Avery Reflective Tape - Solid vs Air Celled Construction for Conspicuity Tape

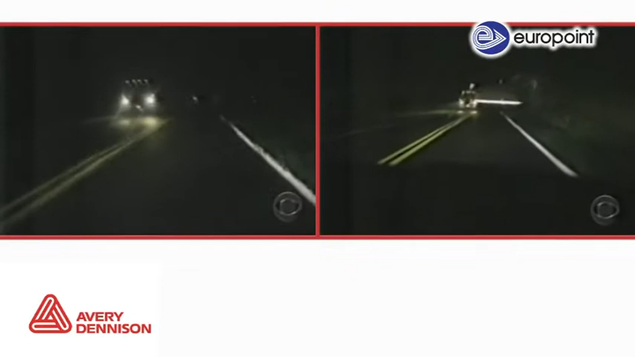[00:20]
In a side-by-side comparison simulating a crash scenario, you can see, without reflective tape, a semi-truck with a trailer becomes almost invisible at night, potentially leading to disastrous results like this.